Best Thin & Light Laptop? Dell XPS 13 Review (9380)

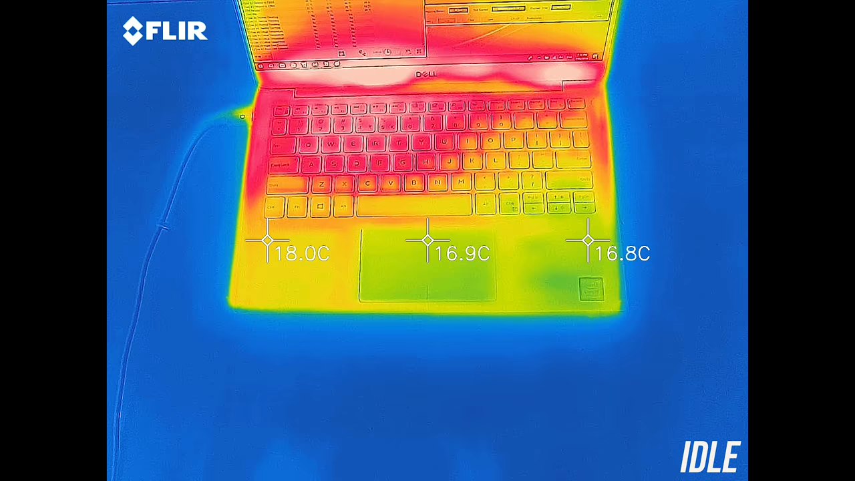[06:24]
Here's what we're looking at in terms of external temperatures where you'll actually be touching. At idle it was quite cool, barely getting into the mid 20s.
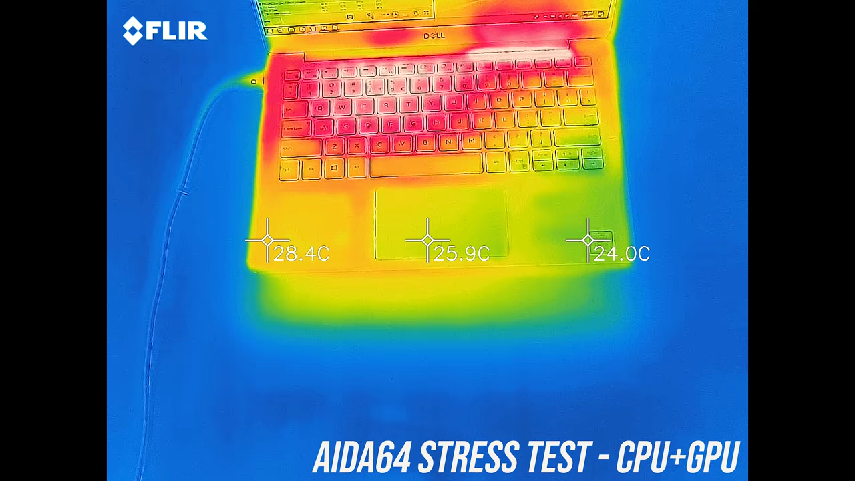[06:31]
While under stress test the palm rest area was still quite cool, while the keyboard got to the mid 40s in the center towards the back. It didn't feel hot to the touch, just a little warm.